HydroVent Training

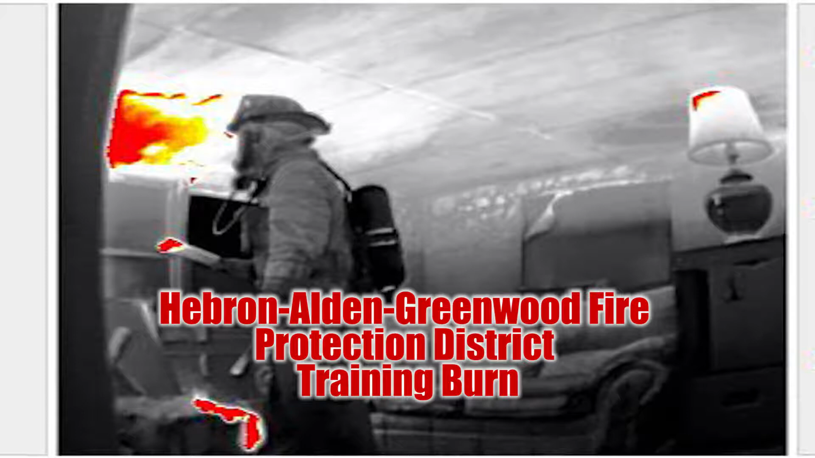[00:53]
This video was to show the effects
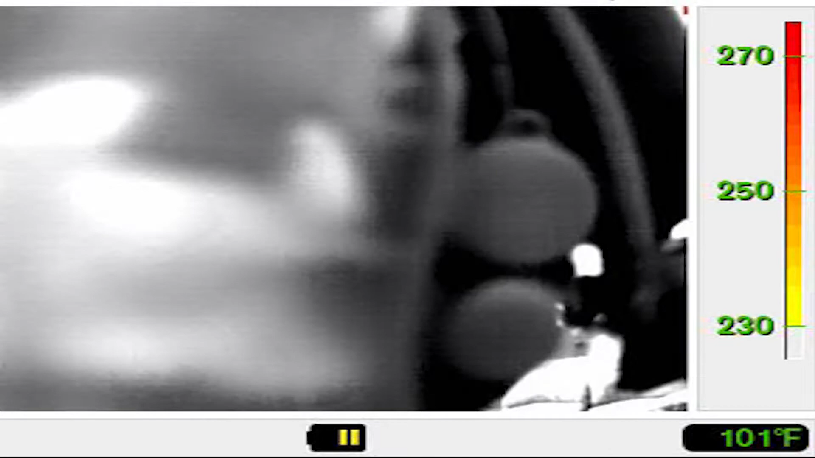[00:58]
On screen: spot 101°F
of the inward nozzle on significant fire conditions.
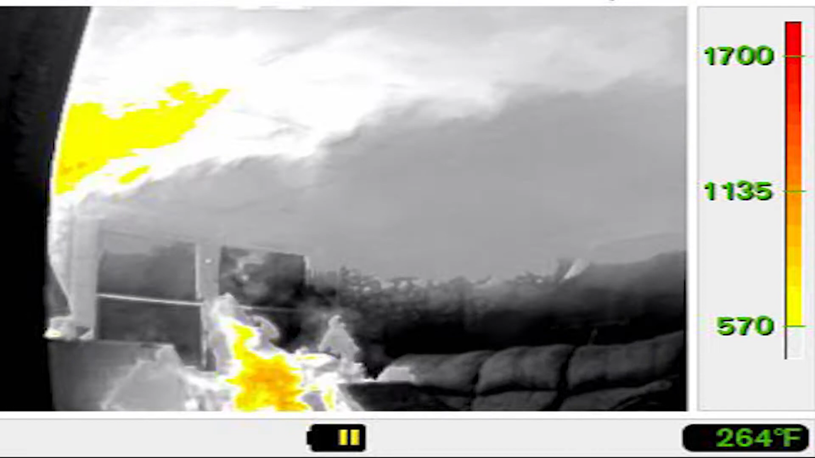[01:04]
On screen: spot 264°F
The fire load for this fire was pallets and straw, full-size dresser,
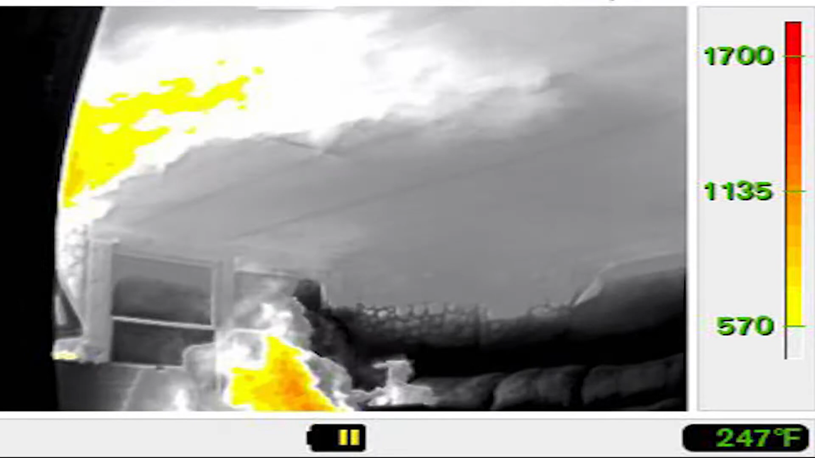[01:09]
On screen: spot 247°F
end tables, and a full-size couch. The next 30 seconds or so of the video was intentionally left in to show fire growth and spread.
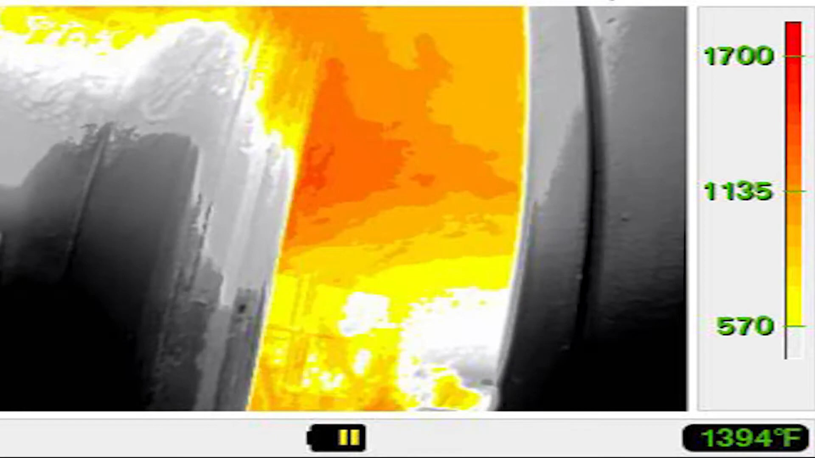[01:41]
On screen: spot 1394°F
The fire conditions increased greatly with rollover out into the kitchen. We'll highlight the window center screen just before HydroVent is put in.
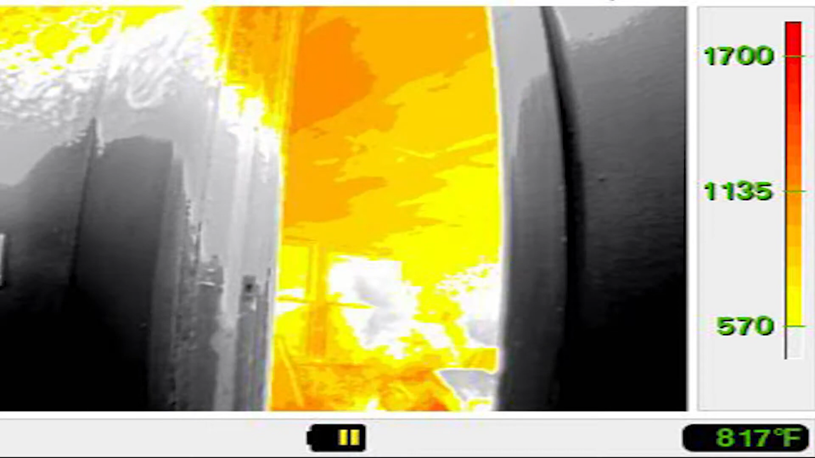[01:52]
On screen: spot 817°F
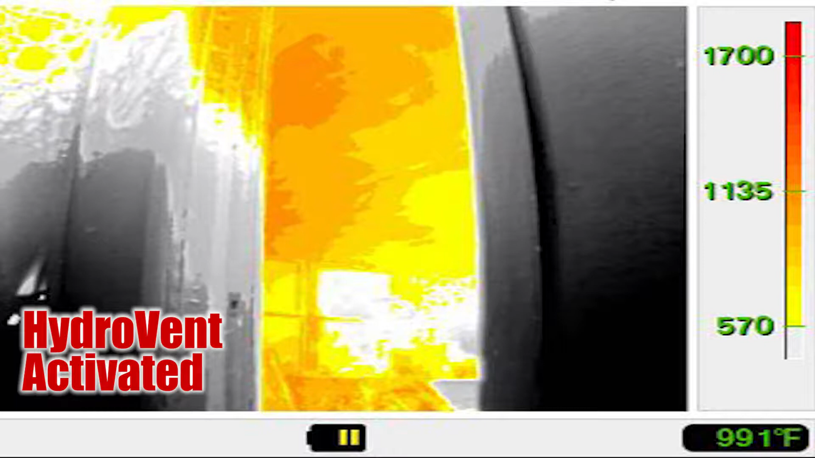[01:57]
On screen: spot 991°F
Once it's put in, we'll go frame by frame to show the effects that the inward nozzle has.
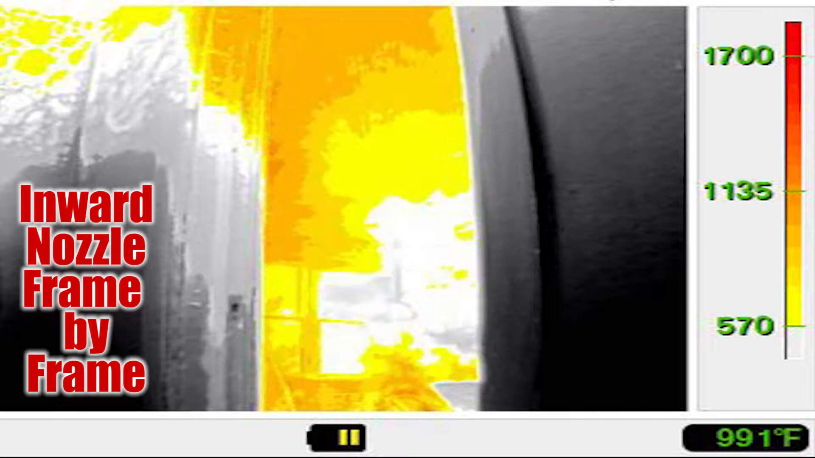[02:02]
On screen: spot 991°F
As you can see, in just a few seconds,
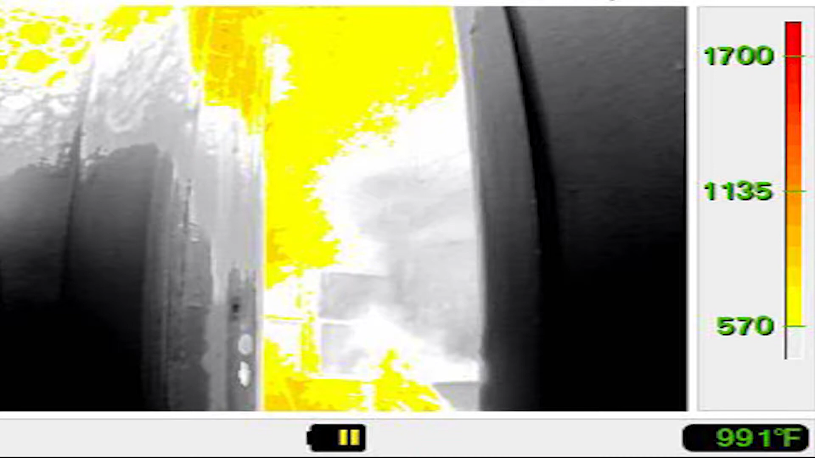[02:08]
On screen: spot 991°F
HydroVent has eliminated the rollover and greatly softened the main body of fire.
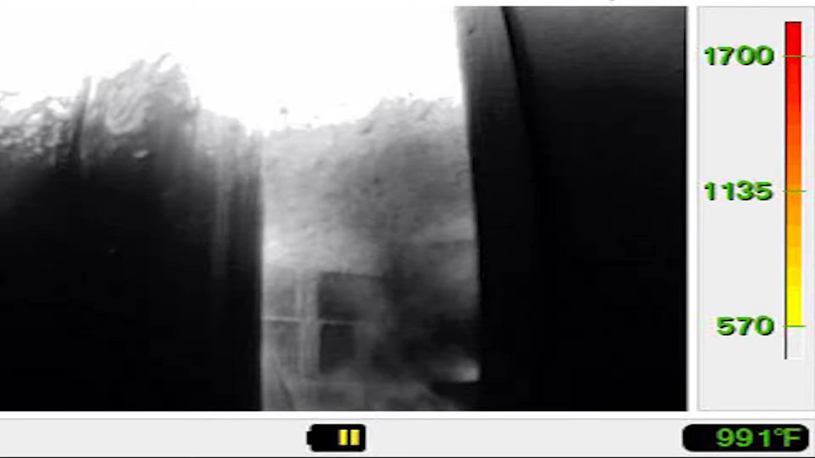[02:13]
On screen: spot 991°F
The next view that we have is HydroVent, still same fire, fire still burning in the room. You can see the heat conditions on the TIC.
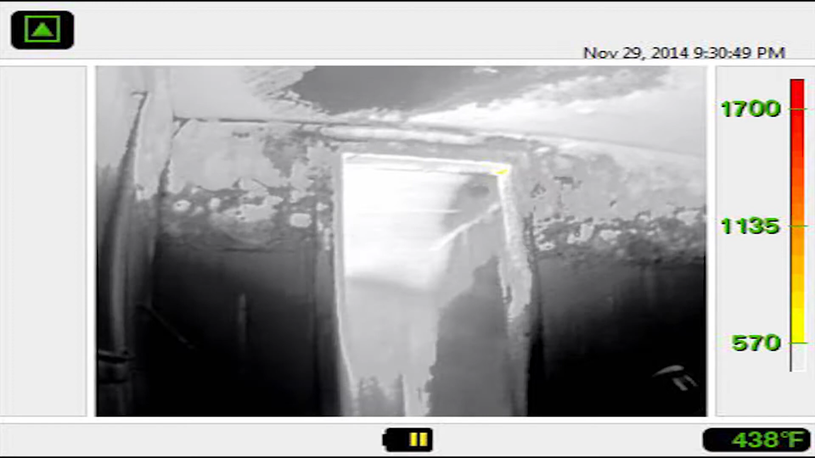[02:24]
On screen: spot 438°F
The TIC camera was repositioned slightly to better show the inward stream hitting off the ceiling and back wall, and smoke removal capabilities of HydroVent. Again, HydroVent does simultaneous ventilation and suppression from the